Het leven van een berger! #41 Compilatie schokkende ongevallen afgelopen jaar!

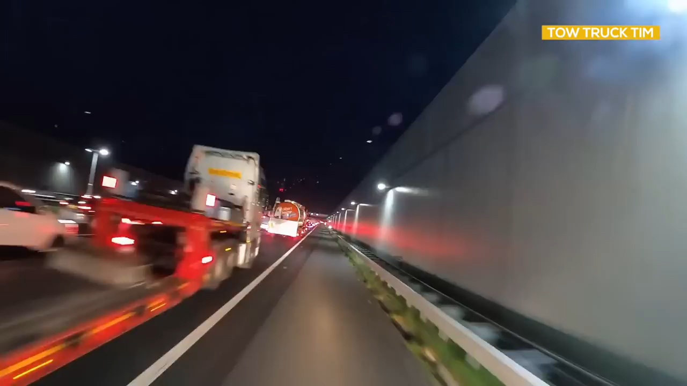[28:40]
Twee rijbanen afgesloten, ik zie nog blauwe lampen. Meestal is dit geen heel goed teken.